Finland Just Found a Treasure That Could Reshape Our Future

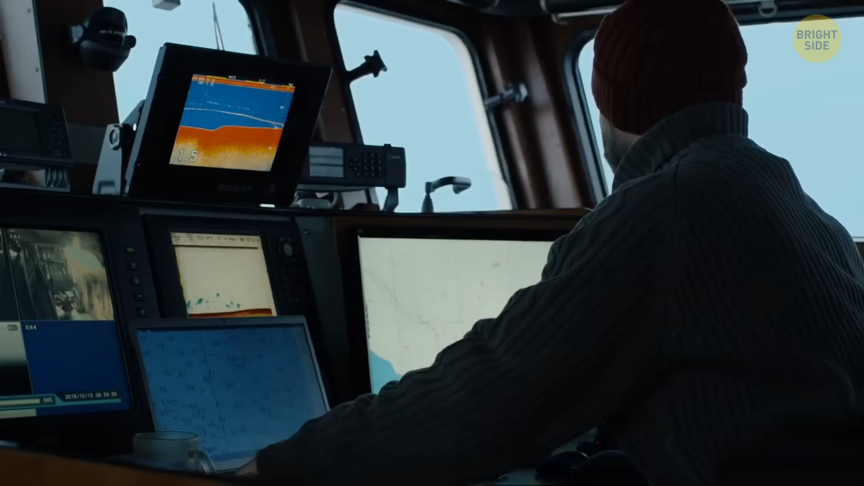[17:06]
Various layers of rock reflect sounds in different ways, which helps build a picture of what's hidden underneath.